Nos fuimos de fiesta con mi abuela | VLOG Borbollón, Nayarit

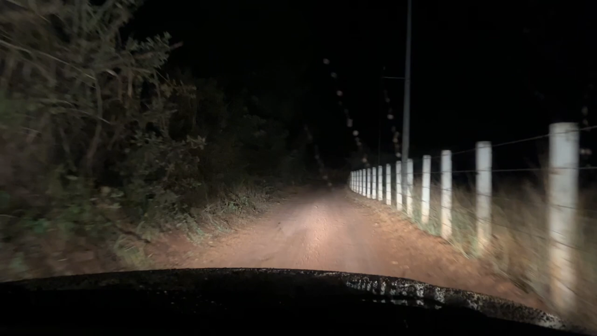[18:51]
Look how fucking dark it is. That's creepy. Imagine walking through here in the middle of the night. This is the high beams, guys. Look without the light. Fuck that. Immediately, no. This is like fucking straight out of a horror movie. Hell no, don't do that ever again. Please.